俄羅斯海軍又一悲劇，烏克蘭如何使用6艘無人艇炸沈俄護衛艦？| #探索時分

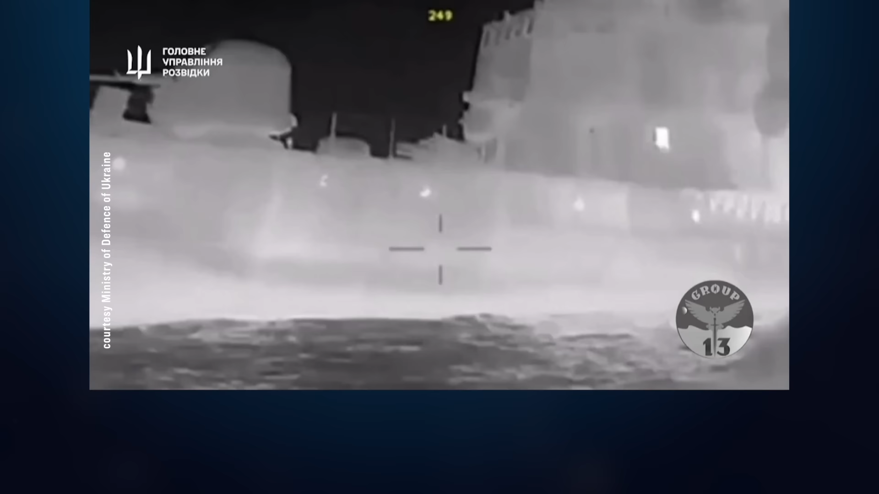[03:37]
艦內部爆炸造成軍艦受損嚴重
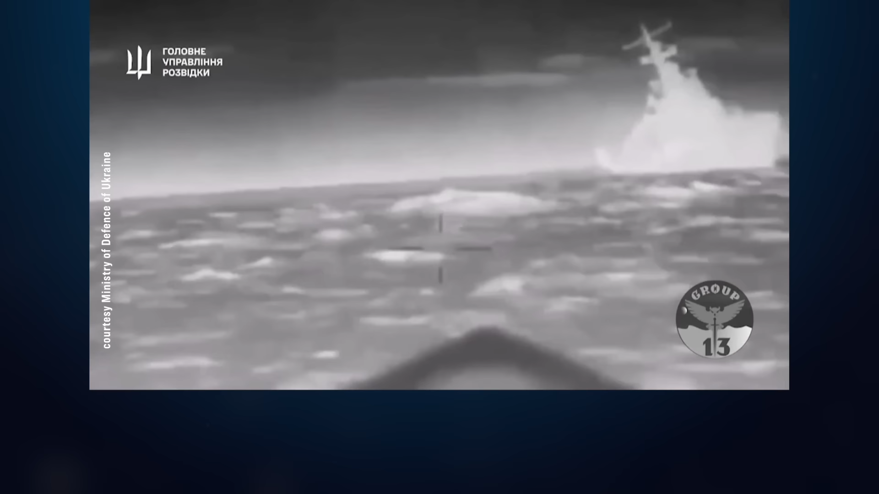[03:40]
向一側傾腹
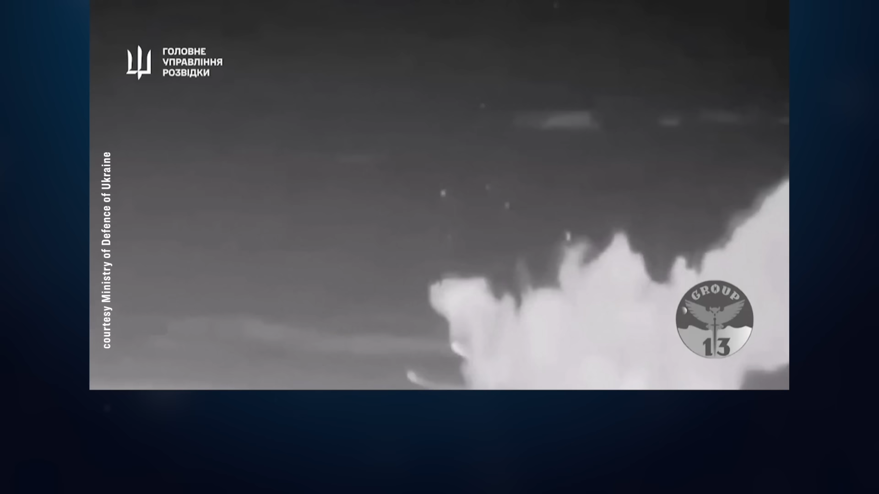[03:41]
最後兩艘無人艇只是在遠處稍稍補刀了一下記錄了發生的這一切整艘俄羅斯軍艦的沉
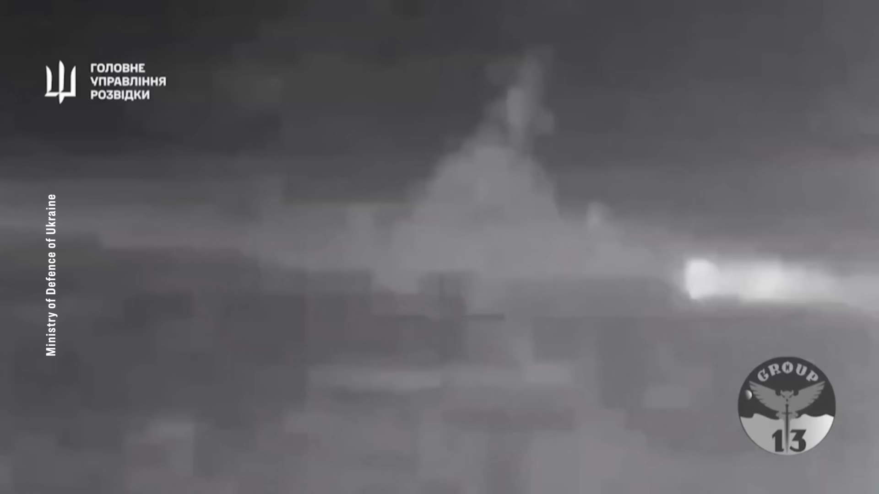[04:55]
的畫面我們也可以看到從第二艘
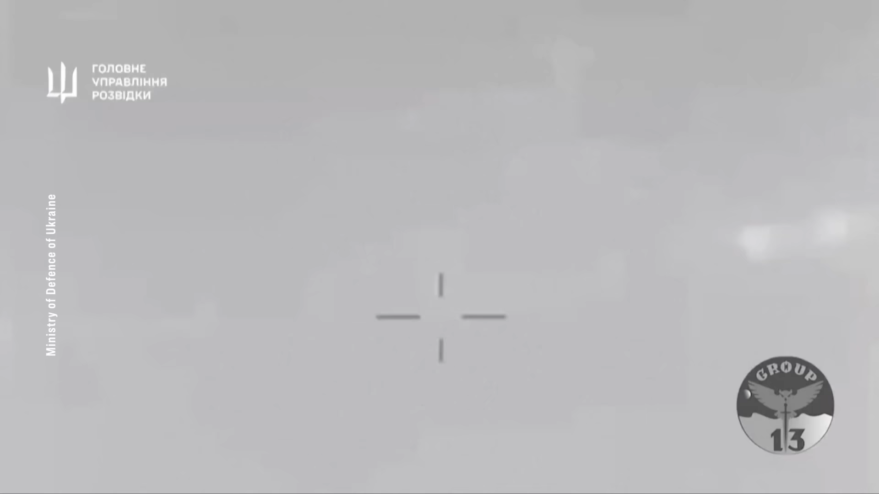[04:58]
自殺無
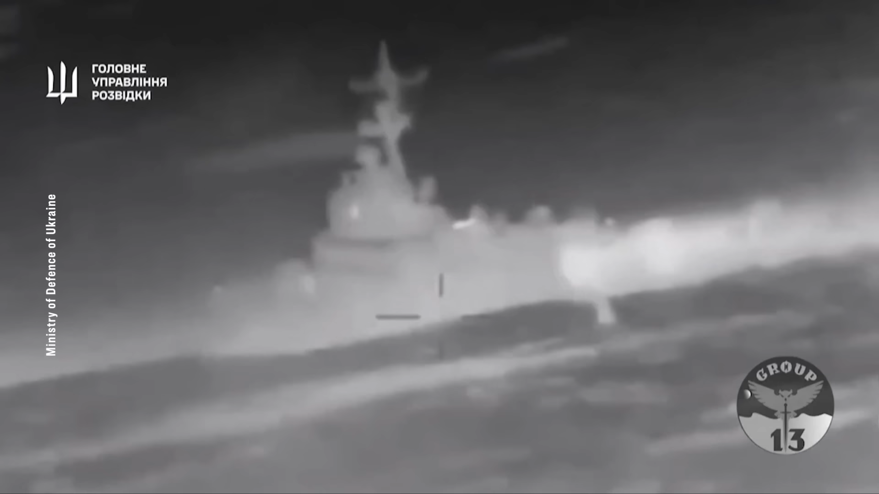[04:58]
人艇開始俄羅斯的軍艦其實是意識到了危險並試圖使用AK630火
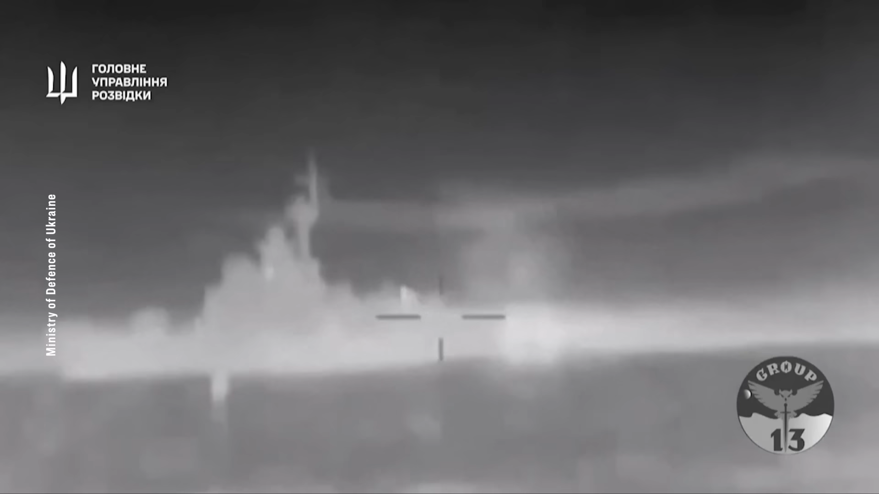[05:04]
炮開火攔截烏克蘭的無人艇然而俄羅斯打出的子彈都偏移了目標這其實一點也不奇怪AK6
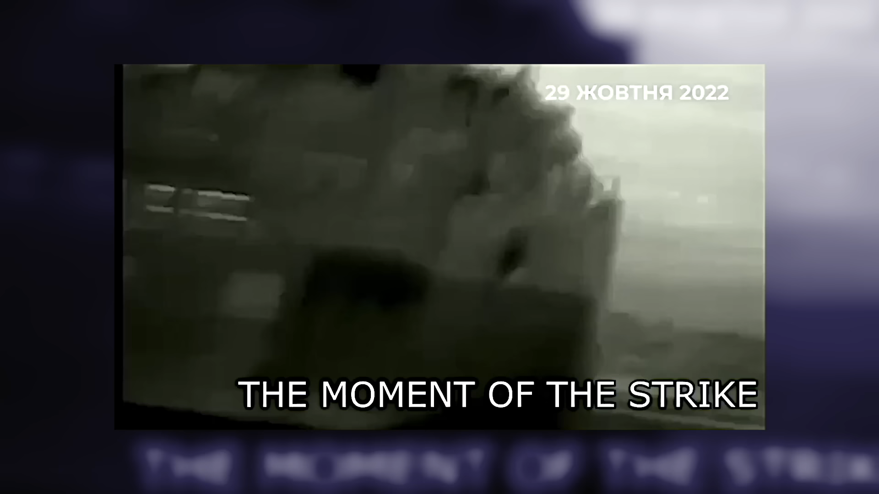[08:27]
無人艇對塞亞瓦
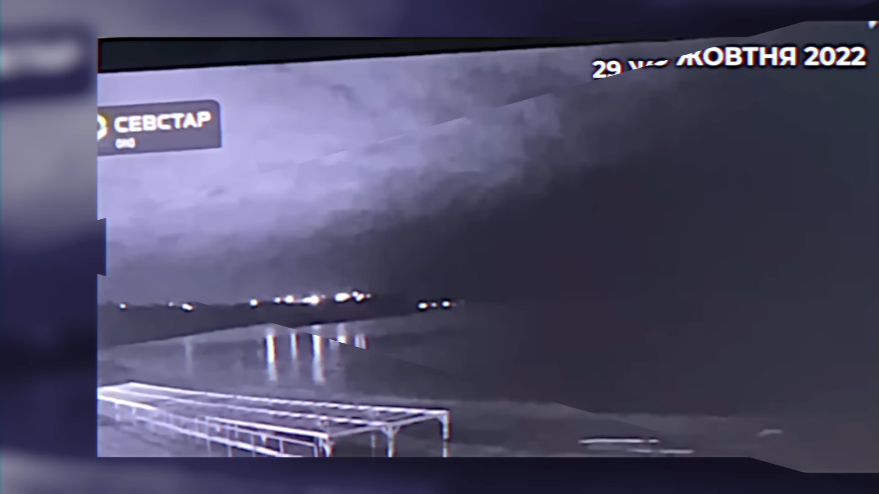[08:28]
斯托波爾港發動襲擊俄羅斯應該已經採取了多種防範措施